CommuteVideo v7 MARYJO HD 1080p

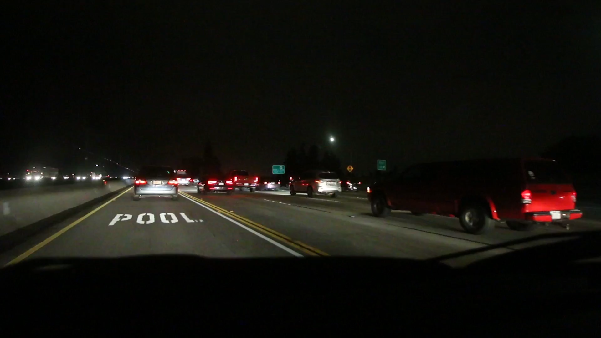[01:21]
Okay, in a perfect world, we would just take this advice and focus on the taillights ahead of you going 1 mile an hour on a 6-lane freeway.